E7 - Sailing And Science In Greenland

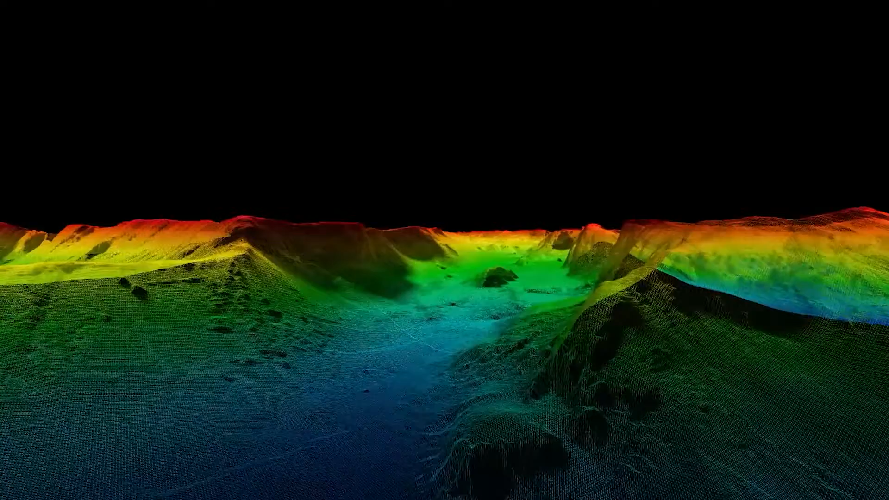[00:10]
We mapped out a dozen fjords influenced by different stages of glacier retreat.